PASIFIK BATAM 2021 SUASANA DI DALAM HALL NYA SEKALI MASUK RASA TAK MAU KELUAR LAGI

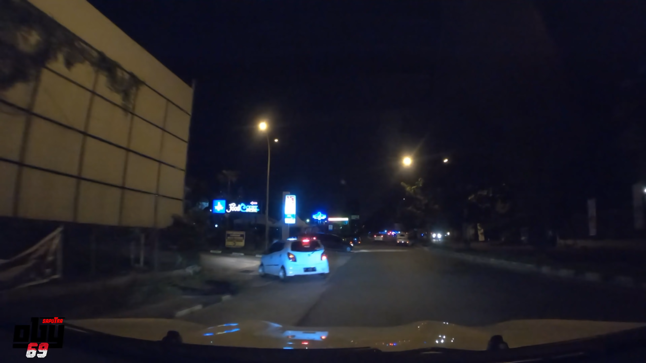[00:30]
Hai, Assalamualaikum warahmatullahi wabarakatuh Selamat malam, kota Batam Indonesia Oke, malam ini aku mau mengajak kalian melihat suasana Pasifik 2021 Wow, langsung disajikan sama cewek yang montok Oke, ini adalah Pasifik kapal, yaitu hotel Jadi,
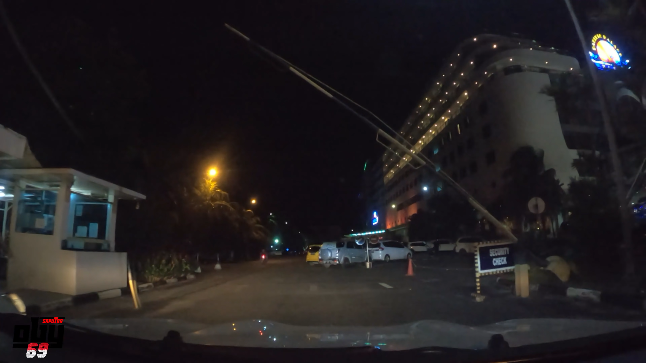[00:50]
aku akan mengajak kalian melihat suasana di dalam ya Biasanya kita main di putcourtnya, tapi sekarang kita mau ke dalam Yaitu kapal yang sebelah kanan ini Jadi,
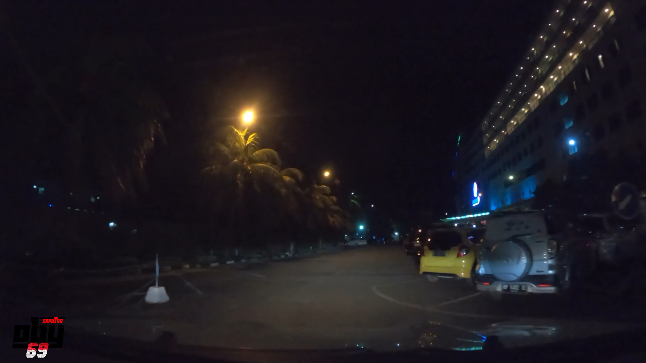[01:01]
kameranya aku nggak cabut dulu Oke, jadi apa-apa benda buat kalian di luar sana semoga sehat selalu ya Jadi, hari ini dan seterusnya mungkin aku akan
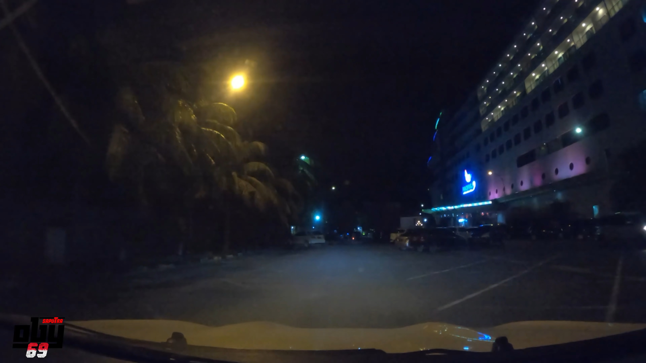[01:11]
membuat video tentang kota Batam Buat kalian yang suka lihat suasana kota Batam, kalian boleh lihat video saya ya Ini sebagai kenangan hidup saya aja sih, nggak lebih ya Jadi, apa-apa benda? Jom kita cari tempat parking dulu Sampai saat ini aku belum bisa menempatkan seorang gadis Untuk menemani aku
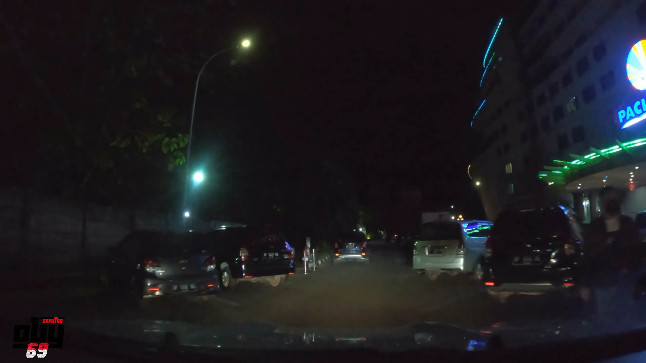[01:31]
Oh iya, mobil ini mobil bos ya Bos saya Bos saya sudah tidur Jadi, saya pakai dulu mobil ini buat jalan-jalan Jom, kita cari tempat parkir dulu ya Mana tempat parkir ini